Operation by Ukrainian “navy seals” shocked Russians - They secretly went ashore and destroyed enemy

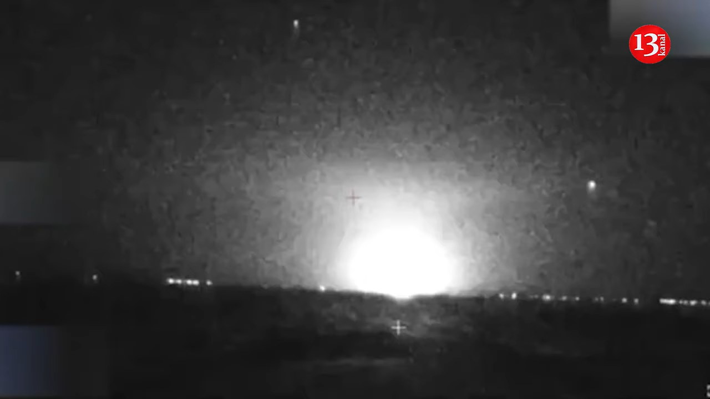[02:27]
scout tens of kilometers of coastline over a two-week period.
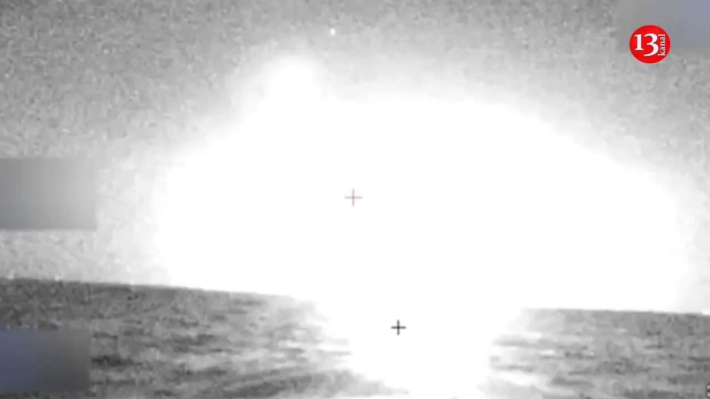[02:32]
We saw the vehicle explode, and we saw the ammunition that was inside. There was a crew in that vehicle, and they were transporting a shift that was supposed to rotate troops to their positions.